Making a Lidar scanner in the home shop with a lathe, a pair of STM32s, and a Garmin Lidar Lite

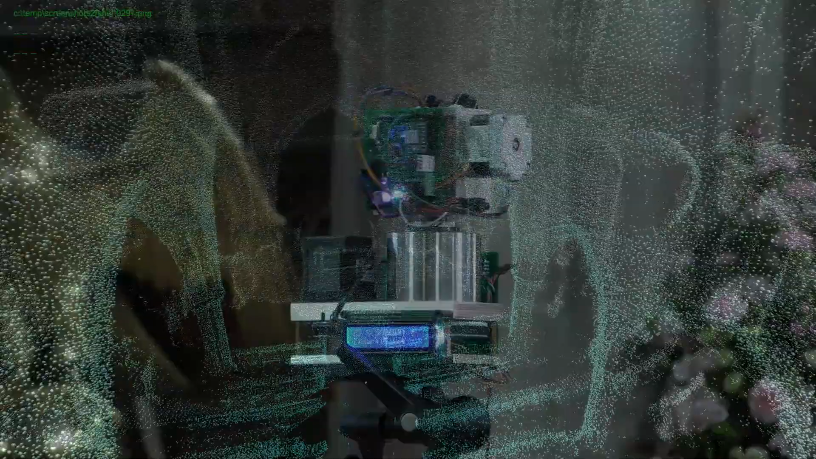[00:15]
And what you're looking at here are some computer generated graphics that I've created
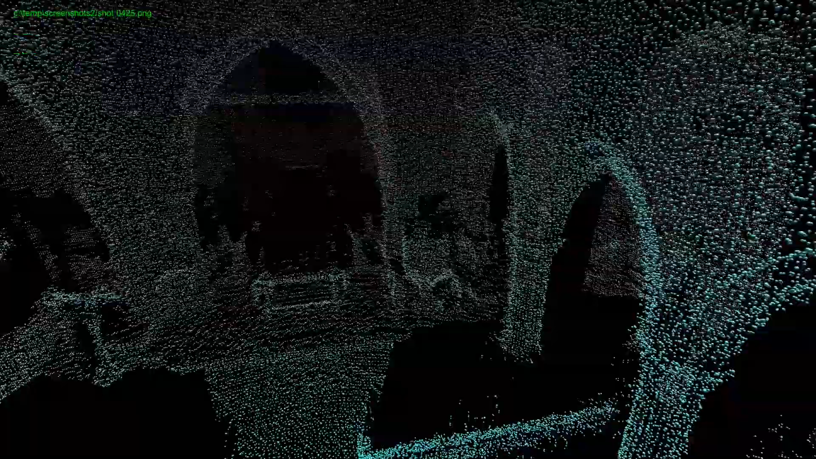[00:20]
from the output of a LiDAR and after a visit to an old church. So how does the LiDAR work then?
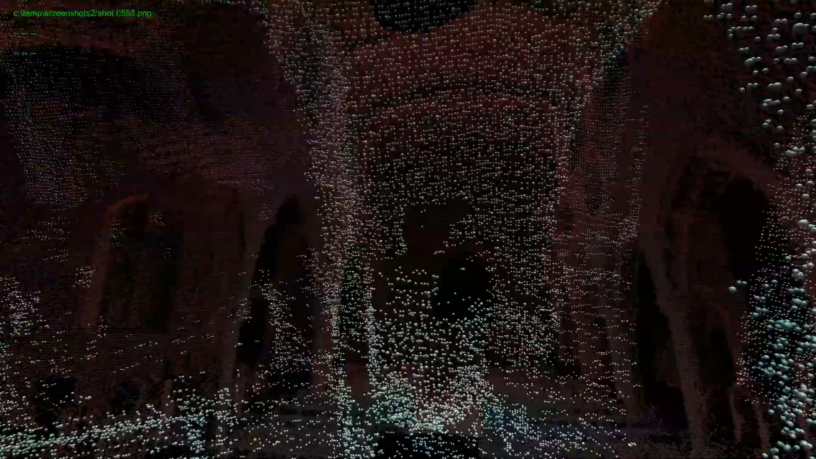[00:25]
Well, it's completely different to a normal camera. It's sending out pulses of light and it's
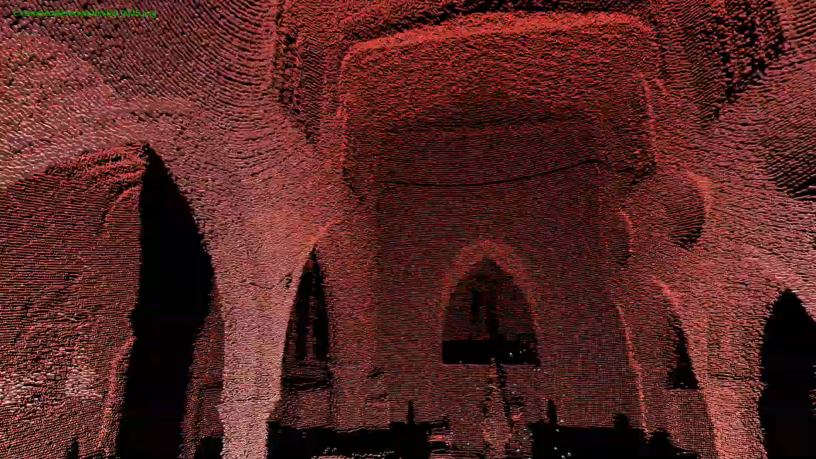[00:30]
timing how long it takes for those pulses to come back to the scanner.
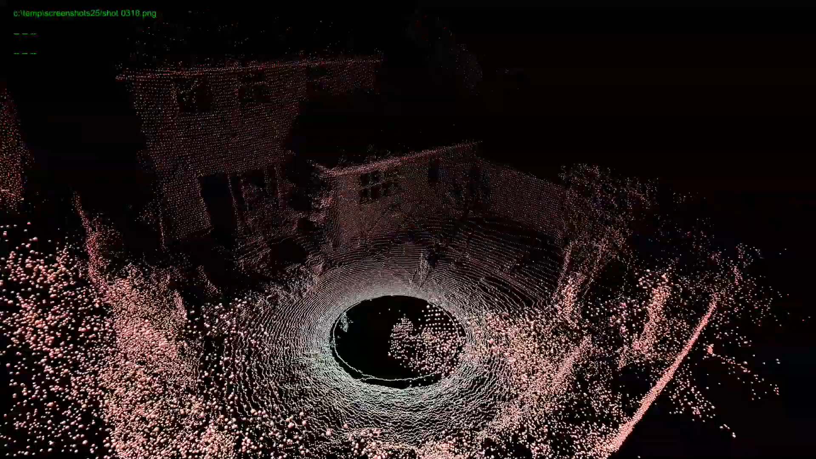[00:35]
Because you know the speed of light, that means you know the distance to the object that you're looking at.
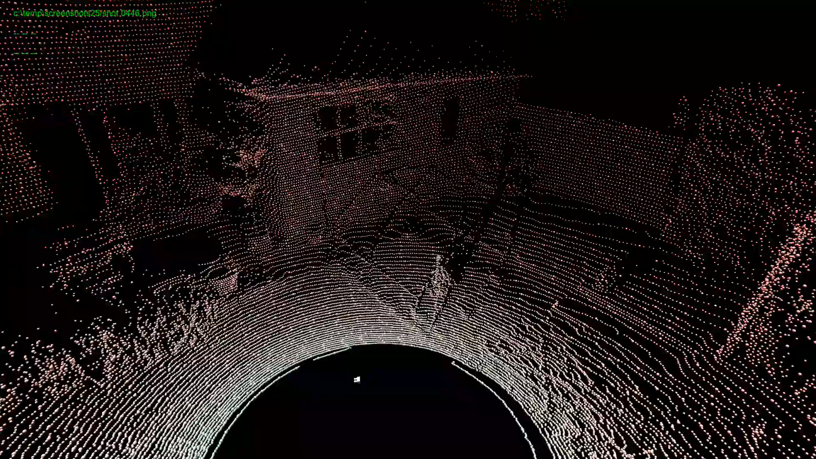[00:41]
And then, by mechanically scanning the rangefinder around the world that surrounds it, you can produce a set of 3D points that a computer can render from any angle.